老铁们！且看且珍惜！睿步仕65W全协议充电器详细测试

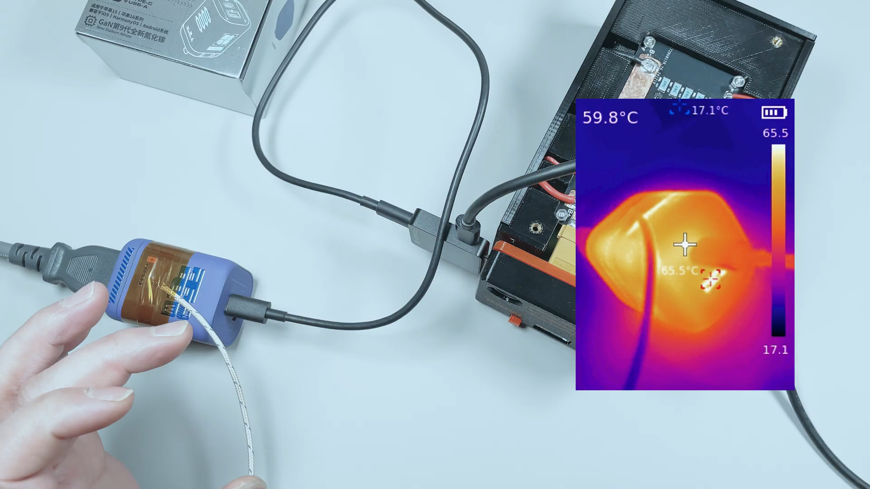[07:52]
On screen: spot 59.8°C
5度我们热像仪直接采集的是充电口附近的温度我们这一根采集线采集的是充电器表